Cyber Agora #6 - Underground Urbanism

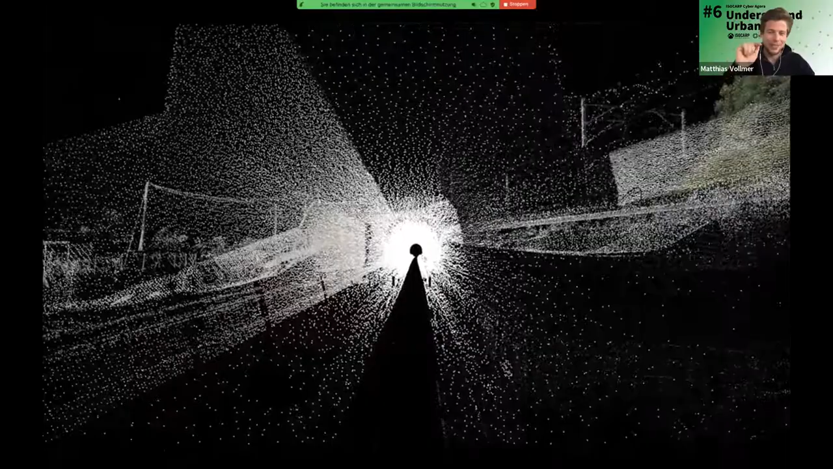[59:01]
that's actually the new nerd base tunnel that we're looking at 52 kilometers through the alpine region anyway um the interesting thing is that you can actually really
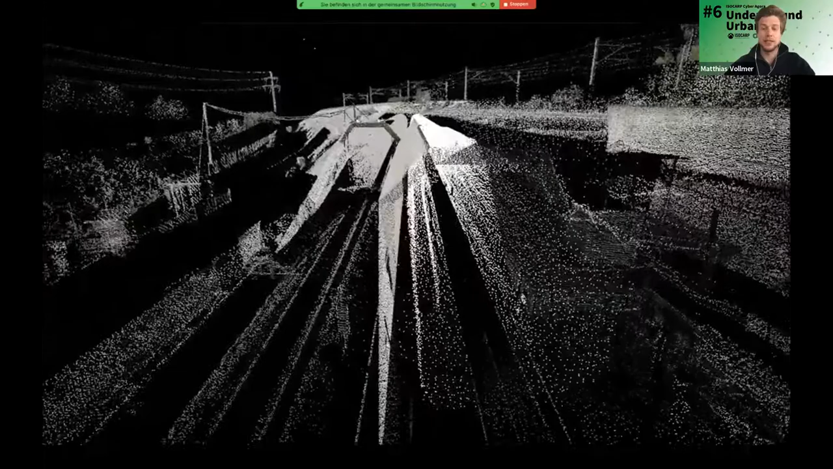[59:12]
go trans scale so you can look at details in the same model and then shift to
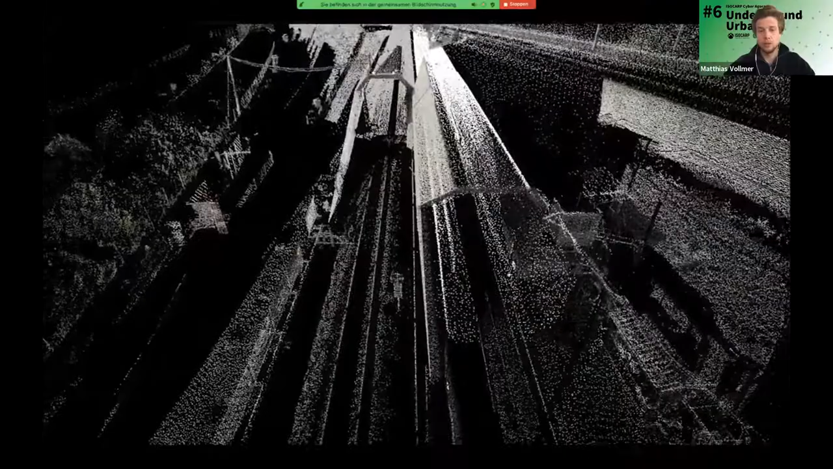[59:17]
a much more territorial view to understand the context of it and this
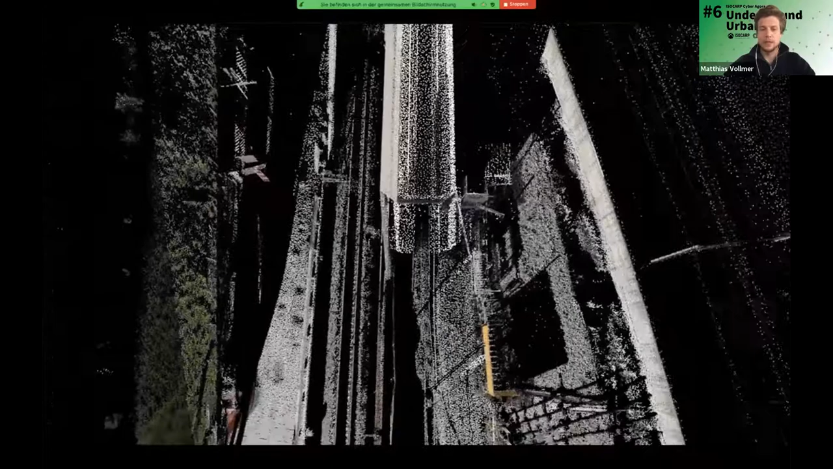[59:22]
data is all actually recorded by more or less one scan that was done at the
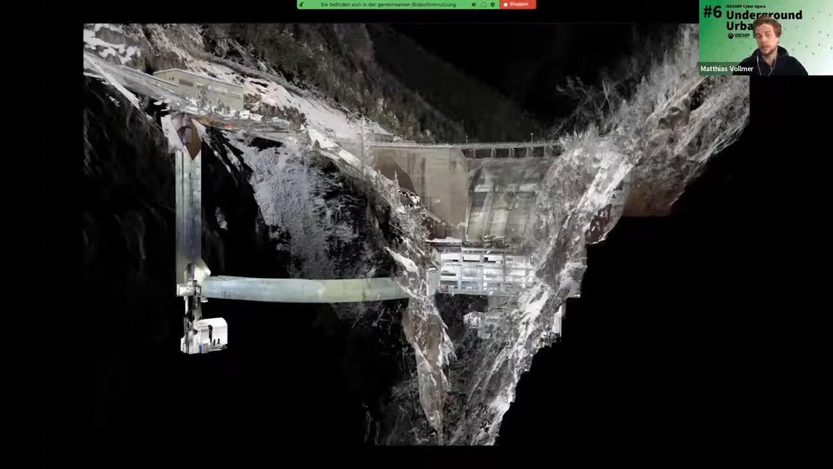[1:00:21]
that you can actually use this quality of a point cloud to show a multi-layered landscape so you can see through multiple layers within the same place that gives you the possibility especially also to show certain underground infrastructure at the same time as the underground okay um so in 2018 we um
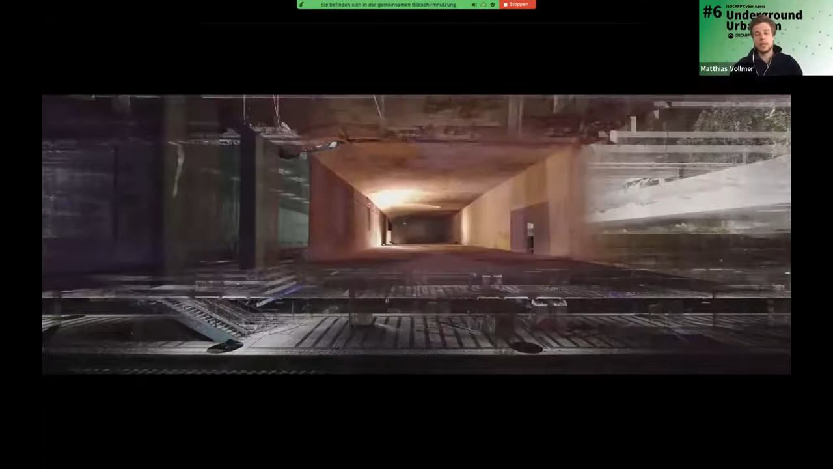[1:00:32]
scanned the main station of zurich with scan vision and to tell some stories about it and i'm just gonna let it run because otherwise i'm running out of time it's an audio visual piece um
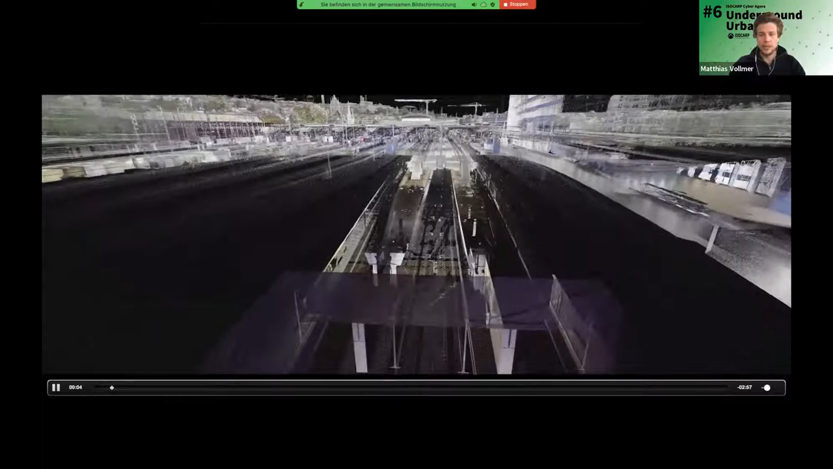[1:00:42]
and it i will just leave you a little bit through this kind of infrastructure and discuss some some um topics of this place so the main station of zurich is actually um i guess the second biggest uh passenger flows in the world it's just uh close
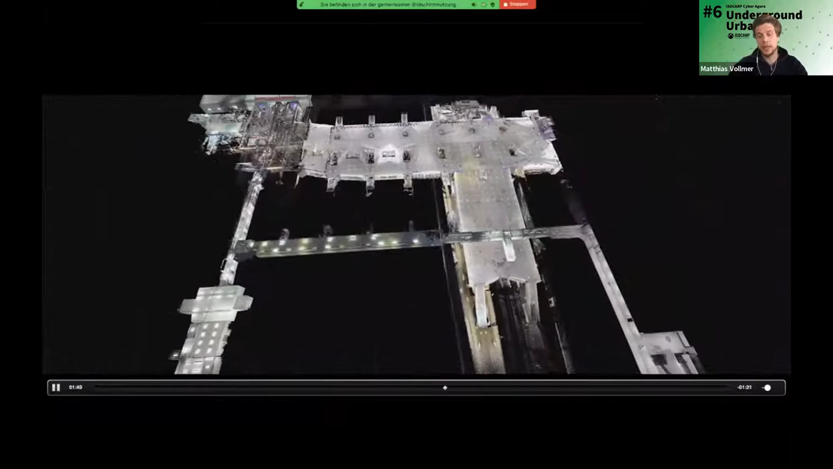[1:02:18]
actually that it is a historically grown underground structure um now
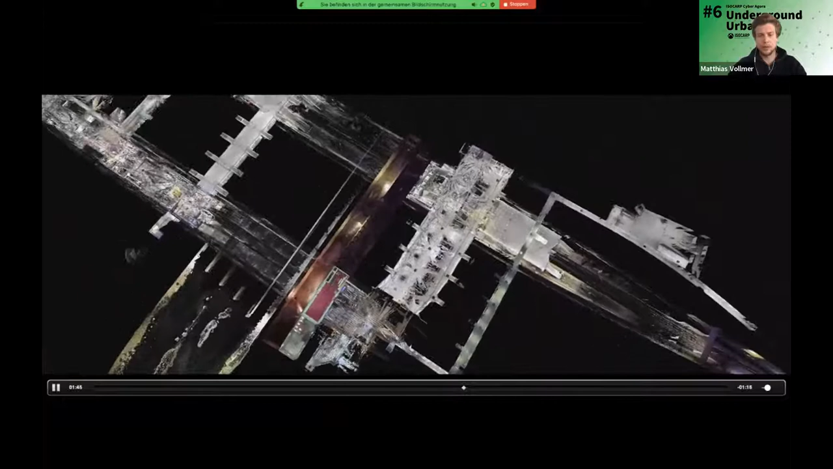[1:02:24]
we're actually passing down to the lowest point um the issue for that is that the original train station is actually a historical protected building so is the
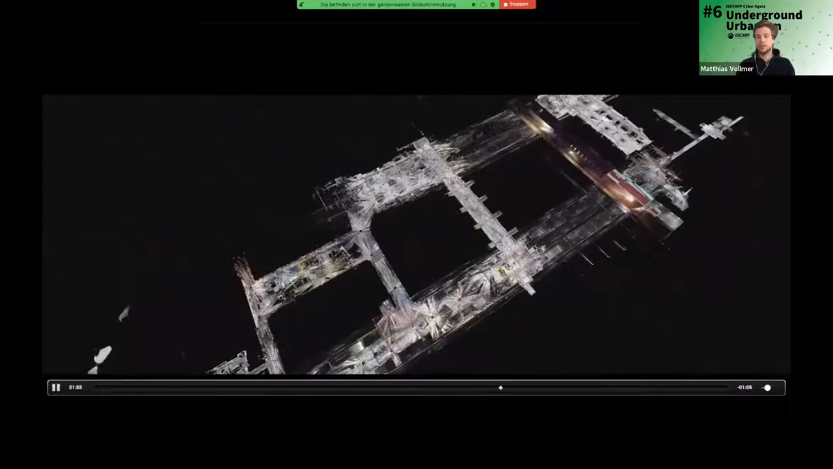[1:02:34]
roof of the tracks and that means that the train station couldn't expand
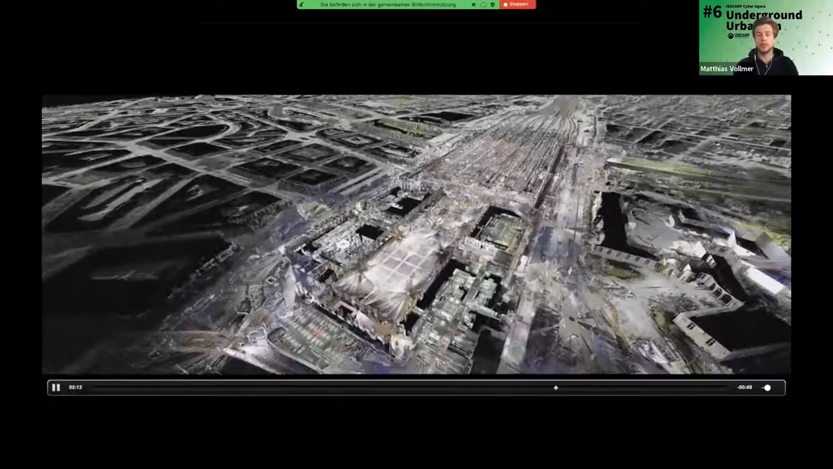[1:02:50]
the underground meaning that you can dig as deep as you want
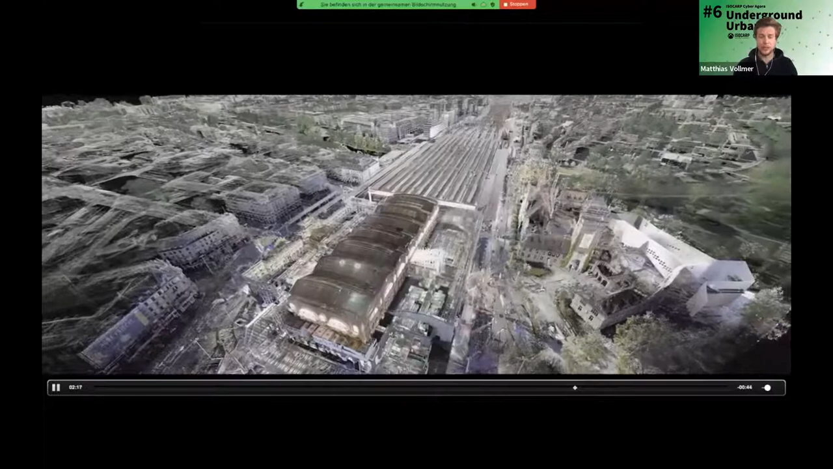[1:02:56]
and so did the national railway company so they expanded step by step into the ground um
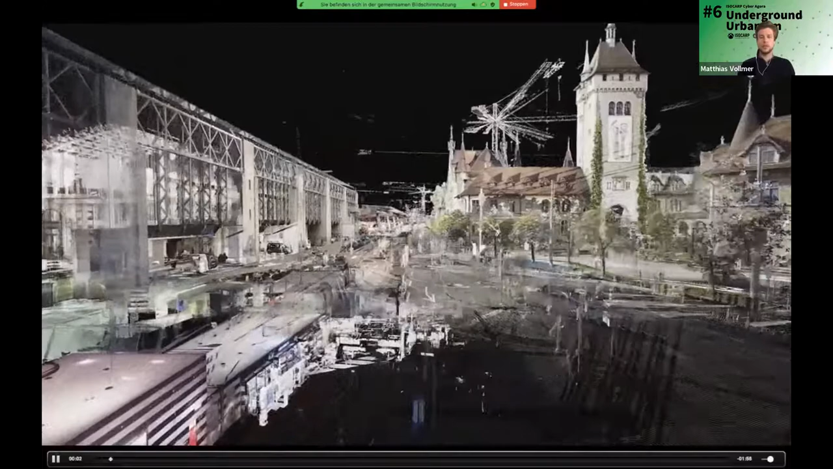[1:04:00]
and this is a work from scan vision that we added that we handed in for the biennale in sao paulo um it was about everyday space and i think
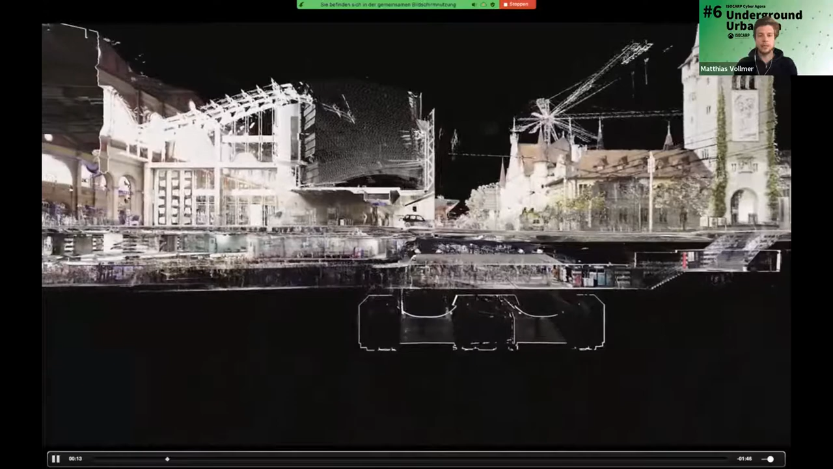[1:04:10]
that's what makes the train station so interesting so it's everyday space it's kind of a public space right
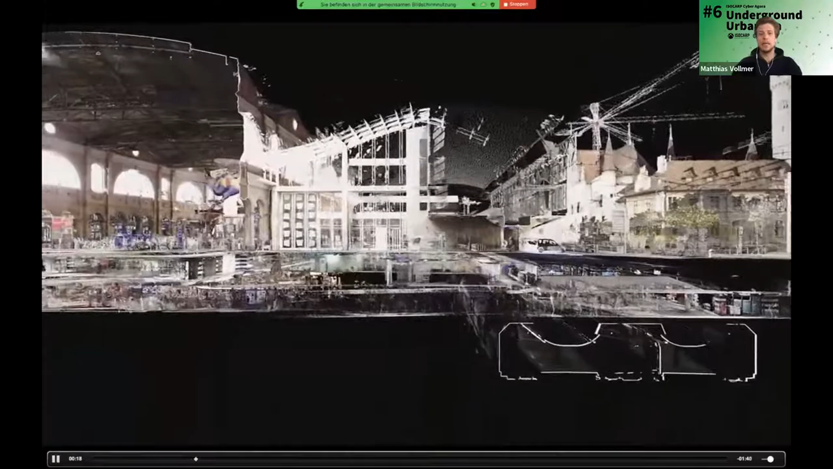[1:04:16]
and with this uh tool of editing the point cloud we were looking for an
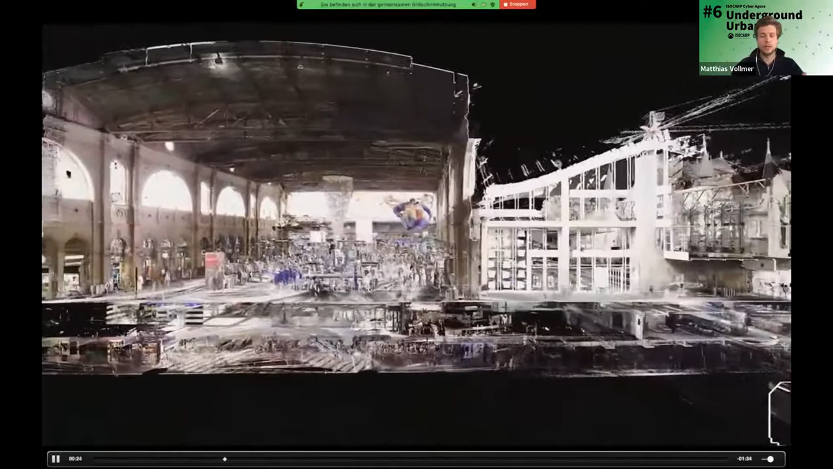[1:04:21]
exchange between different perspectives on how this underground is actually used so we chose this idea of making sections and showing the multi-layered um multi-layered
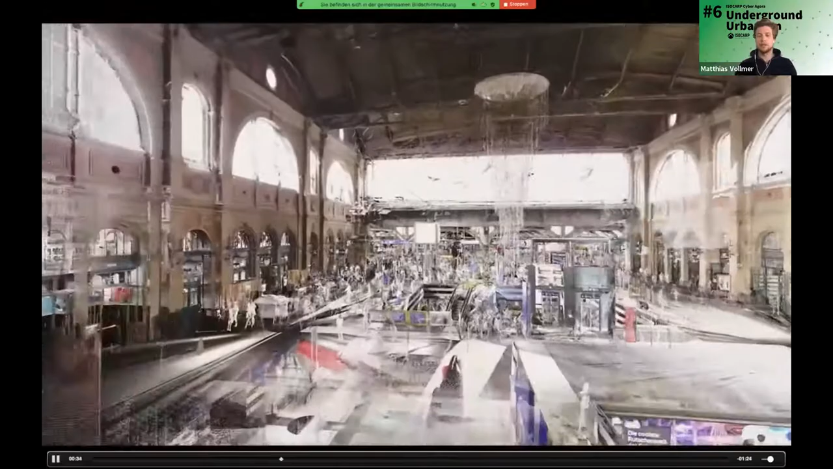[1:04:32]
facets of this place and then shifting into this first person view to give you also this kind of audio visual impression of a human being being being in this infrastructure check ah yes so yes i'll just let that run a little bit
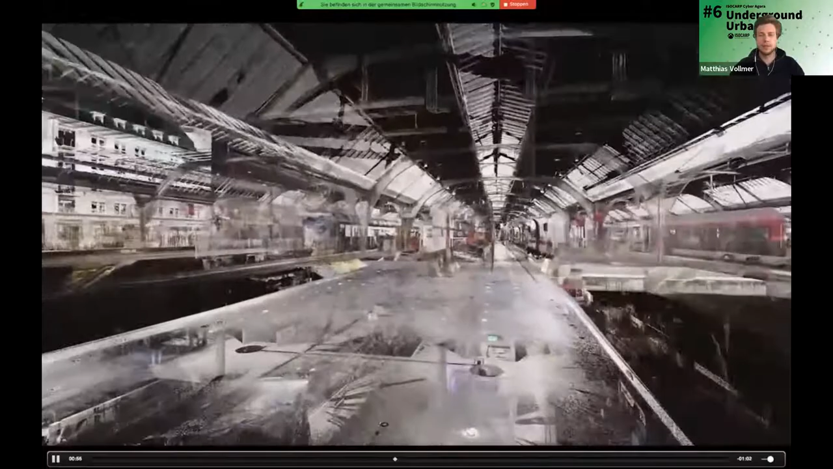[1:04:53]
so we thought the this kind of project is a very good example to understand how actually the underground is becoming more and more in
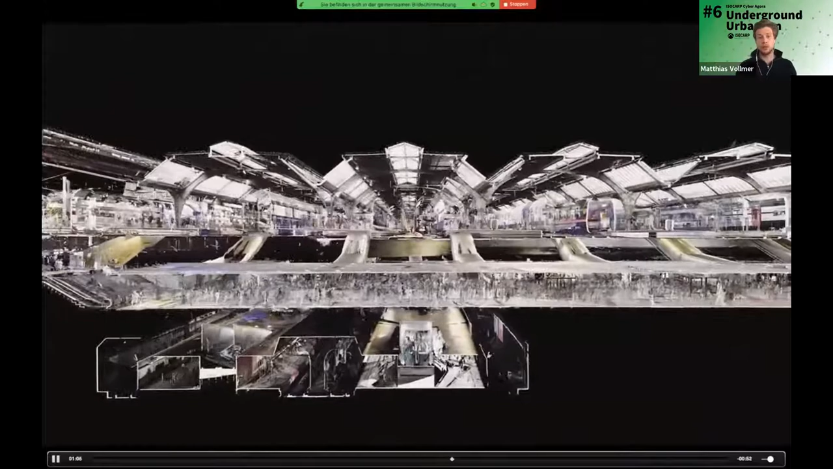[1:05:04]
everyday space and that would also mean that the space needs to be designed and planned as something else than it has been until now we we know it a lot this kind of underground passages we had even the the presentation about it they need to have a certain quality and then they become really an interesting place um even though they are kind of confined
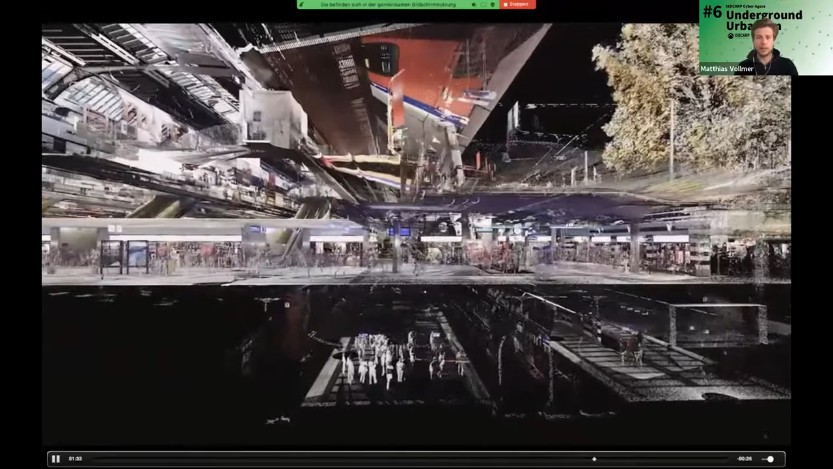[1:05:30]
spaces obviously and they need some special treatment by then all right so now we go up again to the overground um